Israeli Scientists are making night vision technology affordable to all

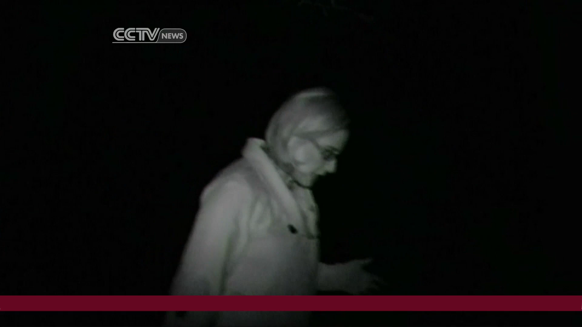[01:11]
With the glasses, as you make your way through the dark woods at night, you can actually see where you're going.
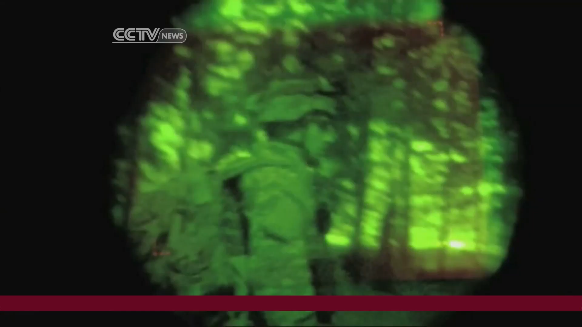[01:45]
offer visibility ranges of 50 to 60 meters,
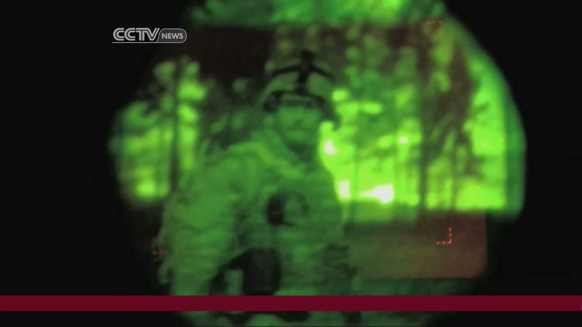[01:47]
a sharp contrast with military counterparts that,
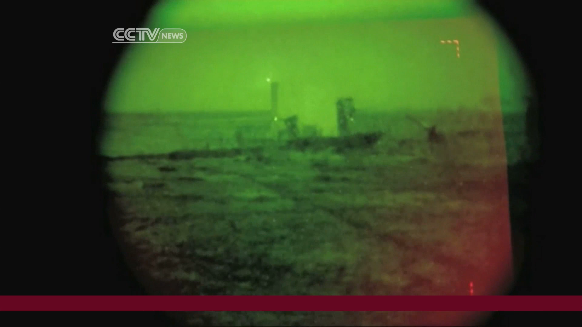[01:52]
grade-depending, offer visibility for dozens of kilometers.